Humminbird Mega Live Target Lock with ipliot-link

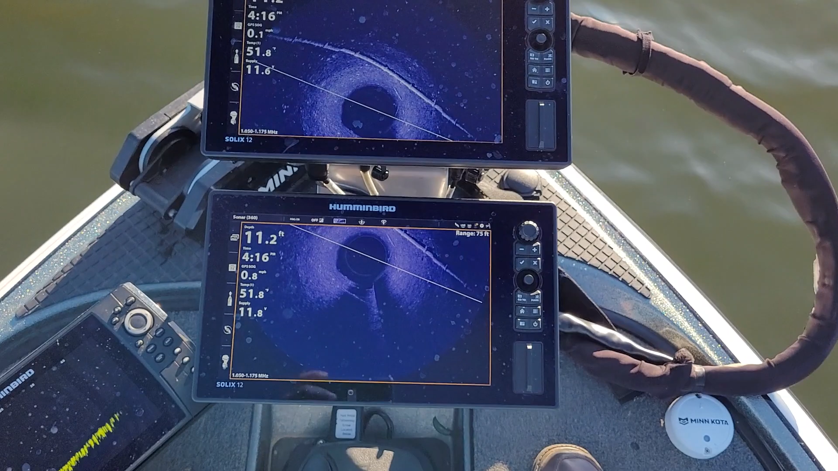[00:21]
On screen: depth 11.2 ft
So I've got Megalive right there and it's attached to the trolling motor, but I don't want to have some other device to turn and point the transducer in a specific direction. But let's say this utility pipe right here that we see scanning across the screen. And so I don't have it in Megalive right now because it's not pointing in that direction.
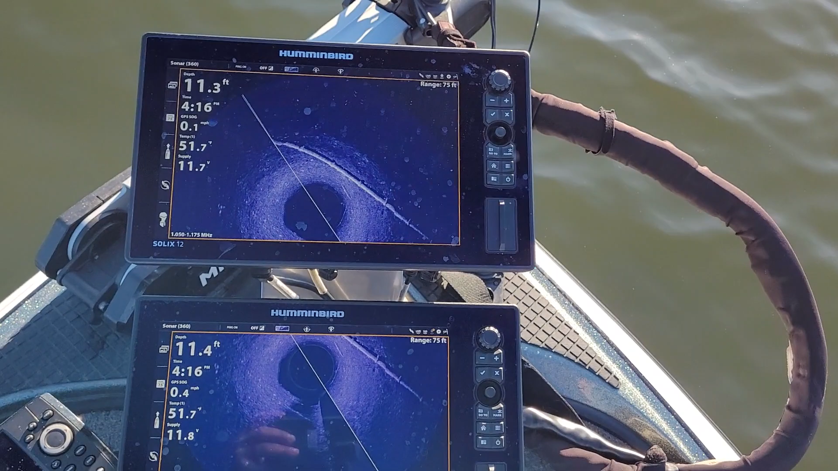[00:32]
So we'll let the 360 refresh and we can see the pipe's coming in right there. And so if I want to, I can just go tap right by the pipe and then I'm going to hit the go to button.
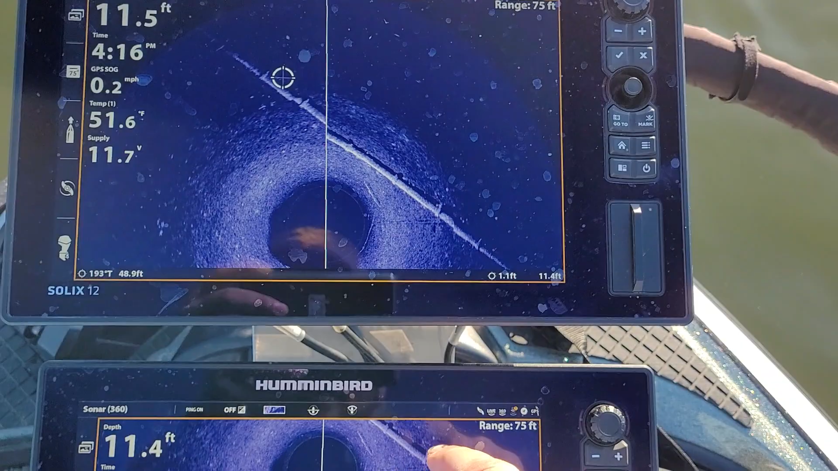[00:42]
On screen: water 51.6°F, speed 0.2 mph
And then I'm going to hit check, go to cursor.
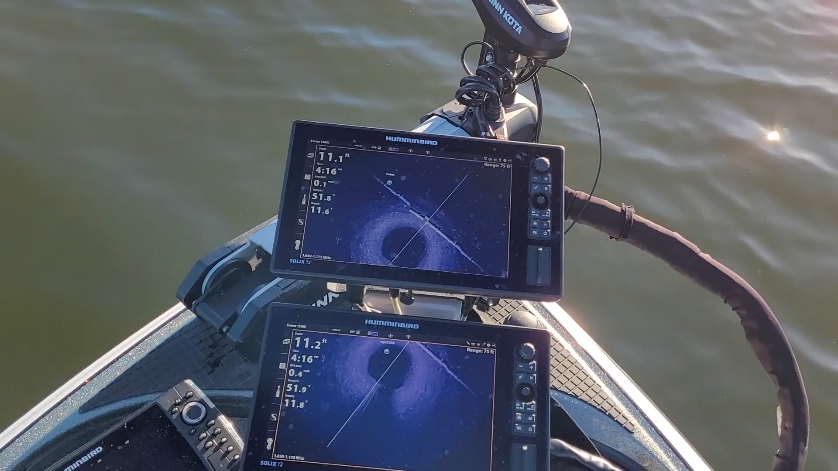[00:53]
And so now the Ultrex is going to point right into that direction and then I can just turn the prop on. Get close to it. There it is coming in. So I'll just turn it off. And now as I drift, it's going to keep pointing me in the direction of that point. So I can stay right on that structure. So I can target that spot.
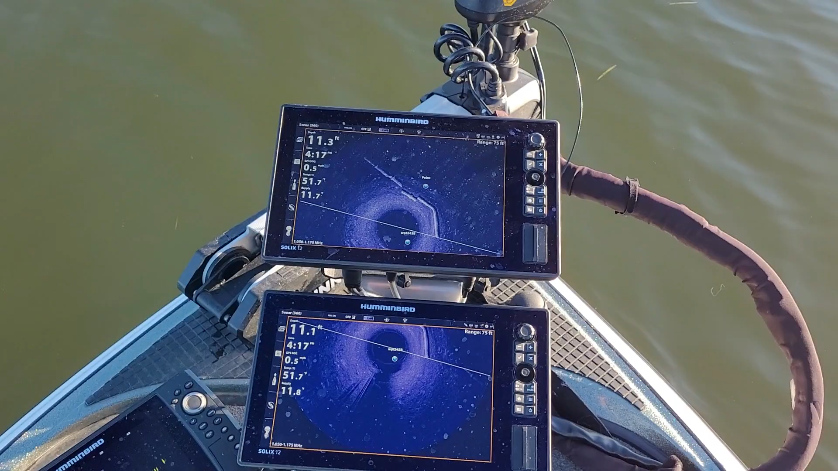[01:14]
You see, as we're drifting now, the motor's turning.